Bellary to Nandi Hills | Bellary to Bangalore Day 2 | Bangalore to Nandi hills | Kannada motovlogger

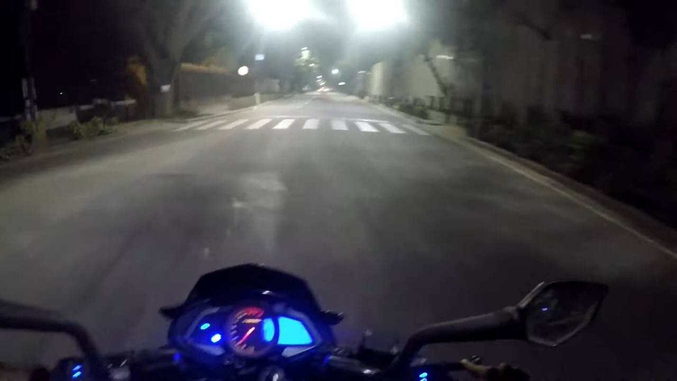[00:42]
ಬಳ್ಳಾರಿ ಟು ಬೆಂಗಳೂರು ಹೈವೇ ಚೆನ್ನಾಗಿದೆ, ಬಟ್ ಸಿಟಿ ಒಳಗೆ ಅಷ್ಟೇನು ಚೆನ್ನಾಗಿ ಅನಿಸಲ್ಲ ನನಗೆ. ಇದು ನಮ್ಮ ಬಳ್ಳಾರಿ ಬೆಸ್ಟ್ ಅನ್ಕೊತೀನಿ. ಪೊಲೀಸ್ ವಾಹನ, ಆಂಬ್ಯುಲೆನ್ಸ್ ಆಂಬ್ಯುಲೆನ್ಸ್ ಎಲ್ಲ ಒಳ್ಳೆಯದಾಗಲಿ.
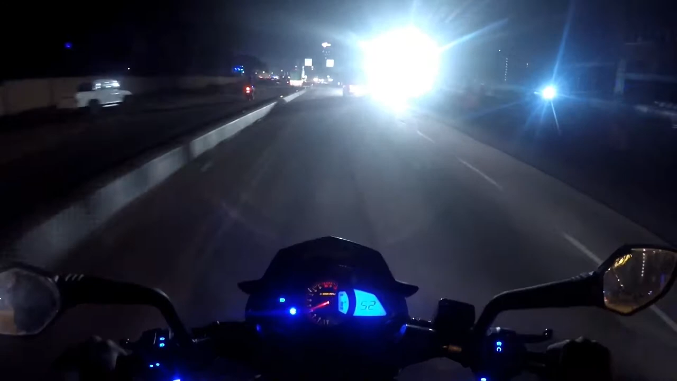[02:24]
ಸ್ಲೋ ಟ್ರಾಫಿಕ್, ಕೀಪ್ ಲೆಫ್ಟ್ ಅಂತ ಇದೆ. ರೋಡ್ ಕನ್ಸ್ಟ್ರಕ್ಷನ್ ಮಾಡ್ತಿದ್ದಾರೆ.
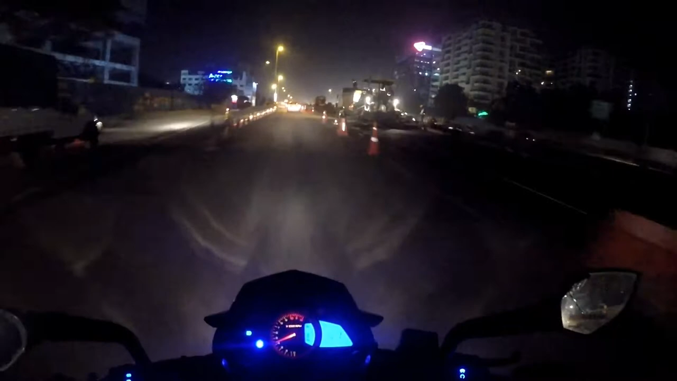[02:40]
ಆರ್ ಎಮ್ಸ್ ಅದು ಅಷ್ಟರ ಸಿ ಎಮ್ ಎ ಹಾಸ್ಪಿಟಲ್ ಡಿವೈಡೆಡ್ ಟೆಸ್ಟ್ ಆ ಕಡೆ ಹೋಗ್ಬಾರ್ದು ಅಂತ. ಅದು ಈಗ ಬ್ರಿಡ್ಜ್ ಹಿಂಗೆ ಅದು ವೈಫ್ ಹಿಲ್ಸ್ ಈ ಕಡೆ ಬರೋದು ಏರ್ಪೋರ್ಟ್ ಮೇಲೆ ನೋಡ್ಬೇಕು ನಾವು.
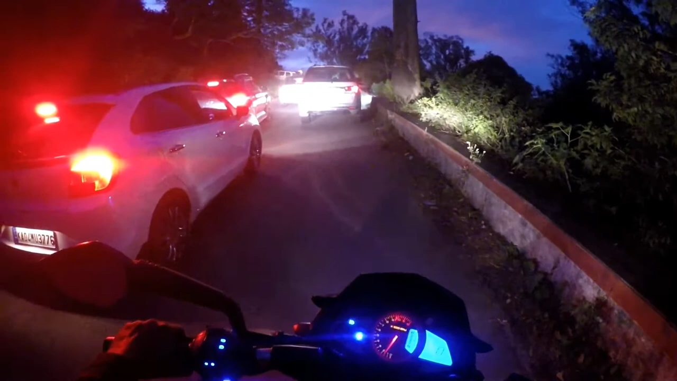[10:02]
ಏ ಟರ್ನಿಂಗ್ ಕಷ್ಟ ಐತ್ಲೆ ಮಚ್ಚ, ಒಂದೊಂದು ಕಾರ್ ಹೋಗ್ಬೇಕು. ಮಚ್ಚ ಆಗಲ್ಲ, ಫುಲ್ ಹೆವಿ ಐತ್ಲೆ ಟ್ರಾಫಿಕ್. ಫುಲ್ ಟ್ರಾಫಿಕ್ ಐತೆ. ಅಯ್ಯಯ್ಯೋ, ಹಿಂಗೆ ಎಕ್ಸಾಕ್ ಹಾಕ್ಲಲ್ಲ ಬೀಳ್ತೀವಿ, ನಿನಗೆ ಗೊತ್ತಿಲ್ಲ.